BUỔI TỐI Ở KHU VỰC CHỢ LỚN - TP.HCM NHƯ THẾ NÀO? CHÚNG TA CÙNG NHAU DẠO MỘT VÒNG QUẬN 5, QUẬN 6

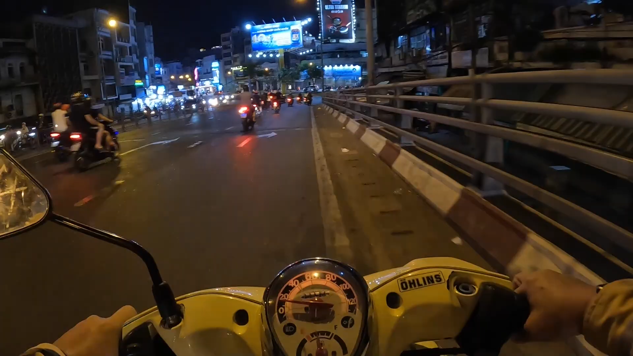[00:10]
Kính chào quý vị và các bạn. Hôm nay tối thứ bảy mình sẽ đi dạo ở thành phố như thế nào. Bây giờ là khoảng 19 giờ. Đường phố đã lên đèn hết rồi.
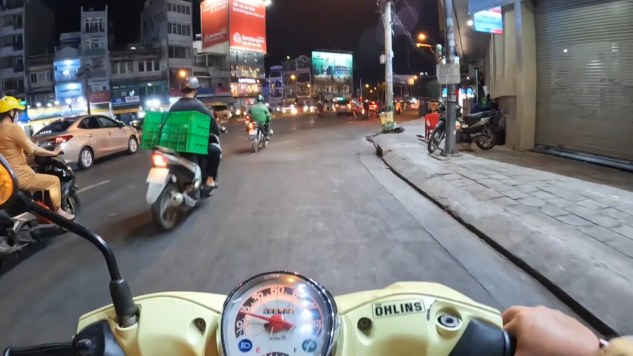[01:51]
Phía trước là Bùng Binh Châu Văn Liêm, có tượng đài của ông Phan Đình Phùng.
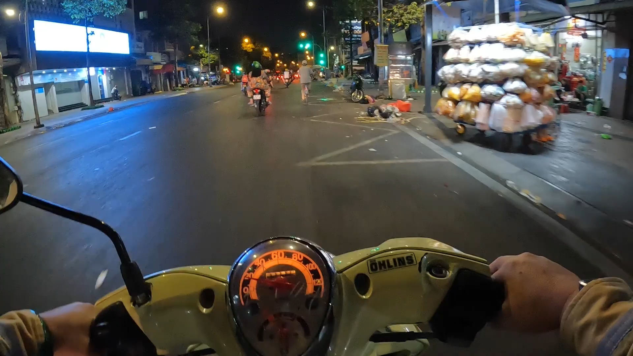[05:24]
Rồi, đèn đỏ, dừng đèn đỏ đi. Đây là đường Tháp 10 nha.
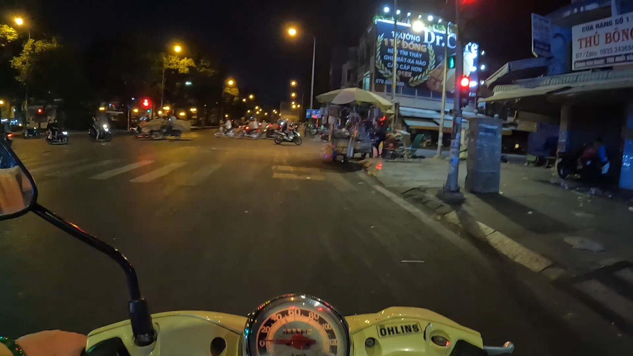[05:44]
Tháp 10, phường 2, quận ở đây quận 5 nữa. Quận 6. Ở đây là quận 6.
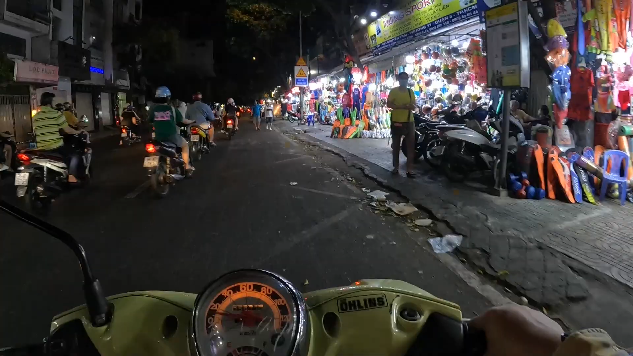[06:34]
Hiện tại là chúng ta đang ở trên đường Nguyễn Trãi, phường quận 5. Thì bên tay phải là nơi buôn bán các dụng cụ, quần áo, thể dục thể thao. Đây là ở quận 5, đường Nguyễn Trãi. Và bên tay phải là chợ xã Tây.
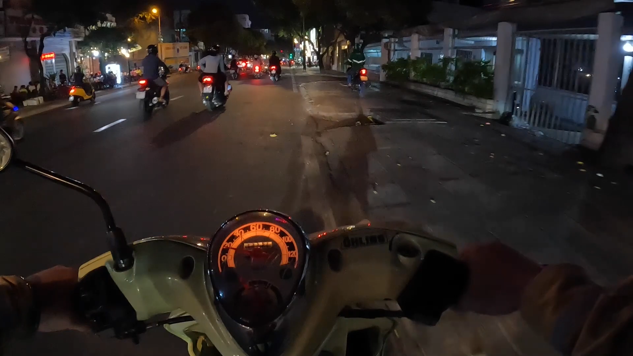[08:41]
đường Trần Bội Cơ, đó là mang phong cách văn hóa của người Hoa.
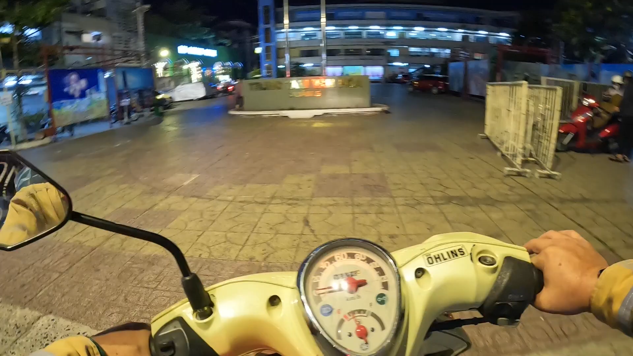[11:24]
Đây là trung tâm văn hóa quận 5 mà có cái tên ngày xưa rất nổi tiếng, đó là Đại Thế Giới.
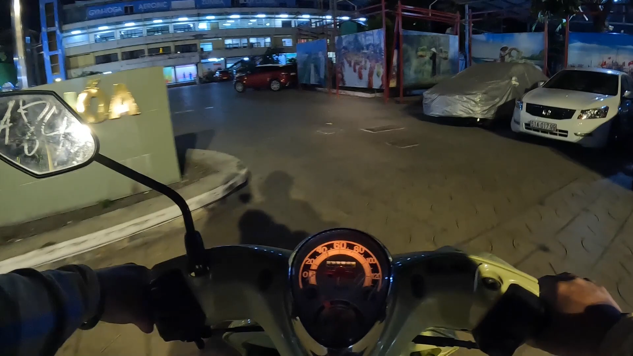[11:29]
Đại Thế Giới á, bây giờ nó là trung tâm văn hóa quận 5.
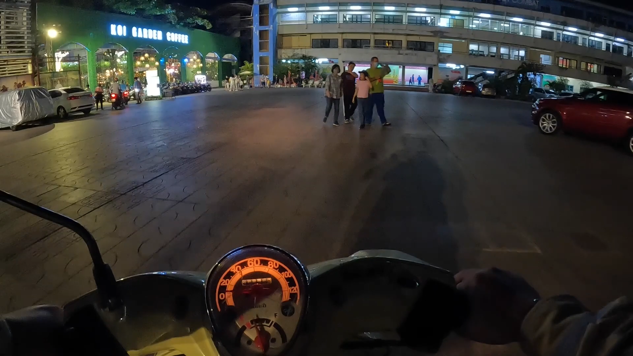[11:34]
Nơi đây tổ chức các hoạt động văn hóa cho các em thiếu nhi và thanh niên. Bên cạnh đó thì có một quán cà phê vườn cá coi. Cà phê cá coi.
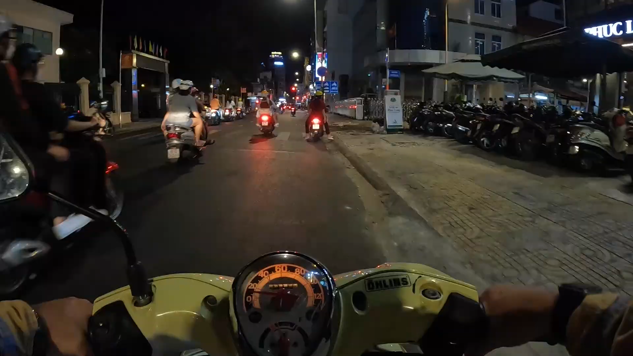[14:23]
Đây có cái quán bán hủ tiếu, quán phở là Phiêu Ký nè, cũng rất là ngon.
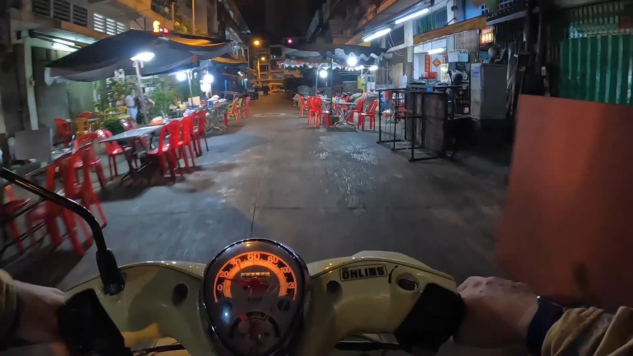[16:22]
bây giờ 9 giờ rồi, 9 giờ tối rồi cho nên là cũng ít rồi, dẹp hết rồi.
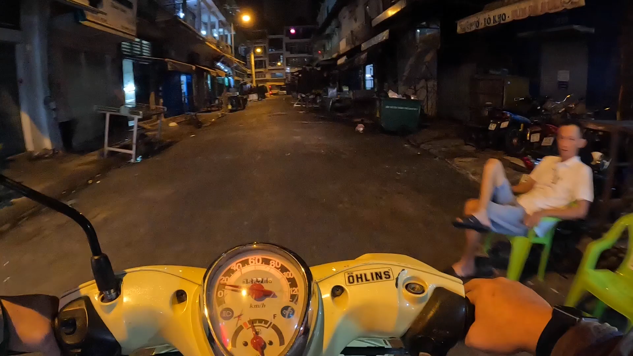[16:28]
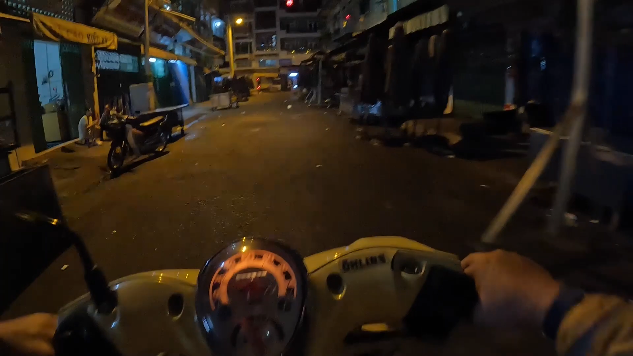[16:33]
Đường này đường gì đây? Đường Phùng Hưng. Ở đây buôn bán mì bịch tiền rồi này kia nữa, bánh xèo bánh ướt.